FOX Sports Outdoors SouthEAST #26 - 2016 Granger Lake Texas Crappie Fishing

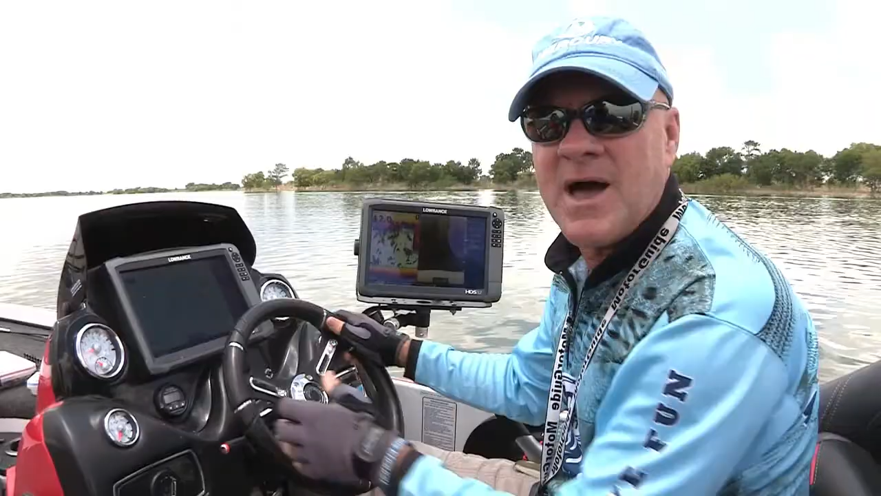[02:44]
mine but you need a john boat a canoe a kayak some way to get off the shore secondly you need some good sonar some good electronics now this is my Lowrance HDS Gen 3 system and it does everything and it shows you the brush very very clearly as a matter of fact you can see the brush pile coming into the screen right now there it is you're looking for something attached to the bottom with a solid yellow core that indicates brush now the entry-level Lowrance hook system much less expensive we'll get you on the fish and show you the brush just as